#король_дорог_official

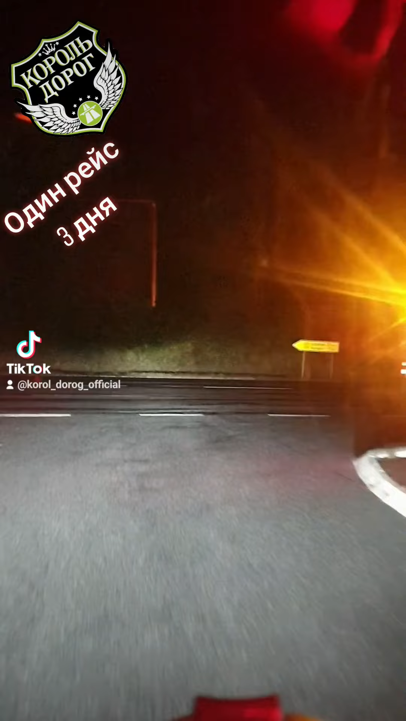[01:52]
Ну все, Бэйфир уезжает, они там здесь буквально только пару метров до автобана.